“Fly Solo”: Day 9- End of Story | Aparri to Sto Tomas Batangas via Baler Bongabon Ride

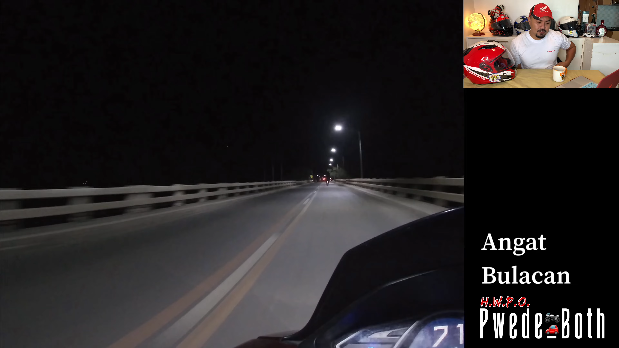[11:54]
At since nga, kung naalala nyo, nagbibisita iglesia tayo dahil Holy Week nga, dumaan tayo sa isang magandang simbahan sa Angat.
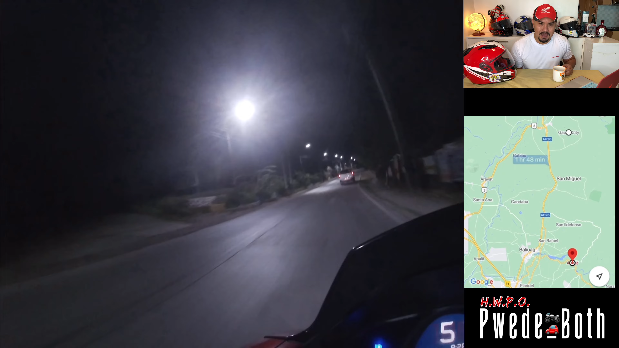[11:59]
And, first time ko yung tumadaanan, yung, syempre, I love Angat, yung mga signage nila.
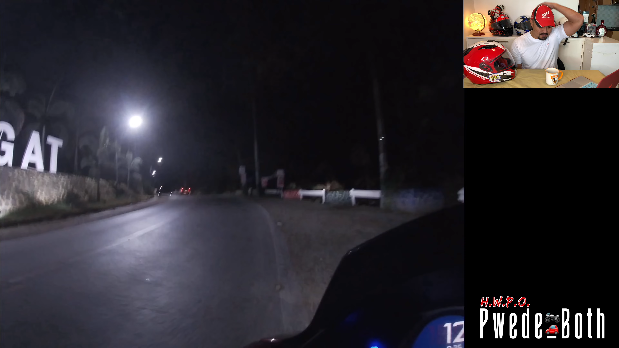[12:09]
Yun nga pala, sa ride na to, wala akong parehong dinaanan. 8 ang route ko. So,
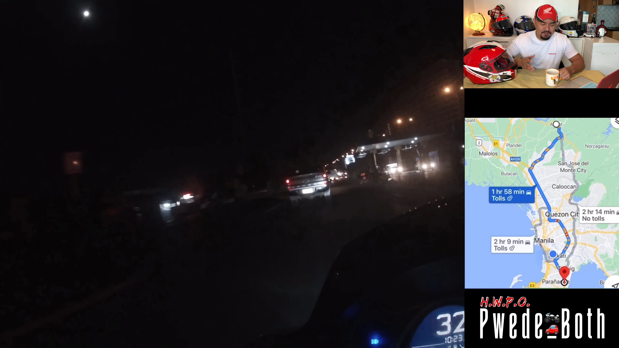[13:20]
So, sobrang nakakasuwa. Sobrang nasaya. At dumating na tayo dun sa pinag-take-offan natin, HSDC.
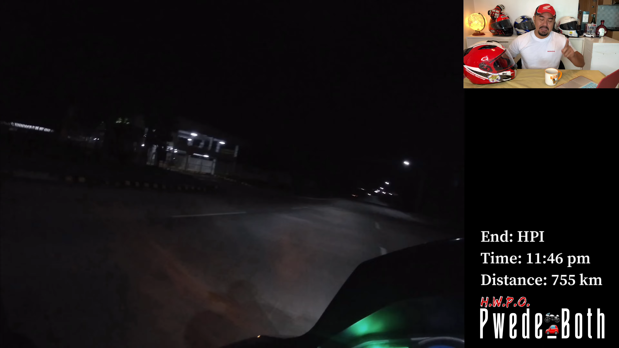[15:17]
That's from Apari up to Santo Tomas, Batangas.